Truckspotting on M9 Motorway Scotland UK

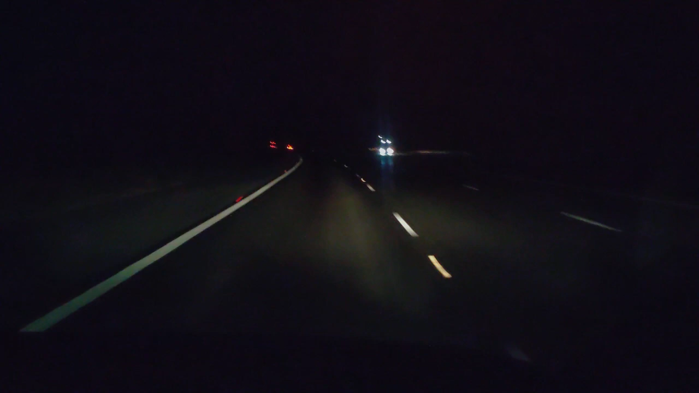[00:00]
trucks, truck spotting. We're truck spotting. Oh, it's bleh. Ugh, truck spotting. Truck spotting at 4:39 in the morning on the M74. Motorway.